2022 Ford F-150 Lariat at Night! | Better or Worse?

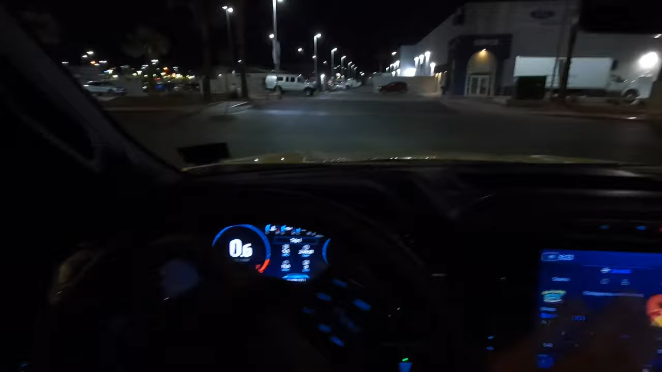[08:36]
And if you guys don't know, the fog lights will act as turning lights if you don't have them already on like I do here.